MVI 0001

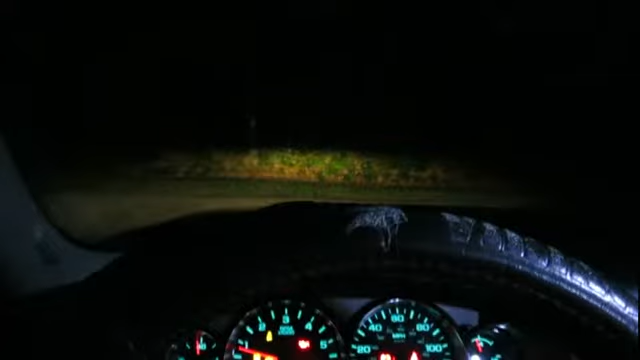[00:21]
headlights are on okay truck is in park all right now I'm going to turn off the headlights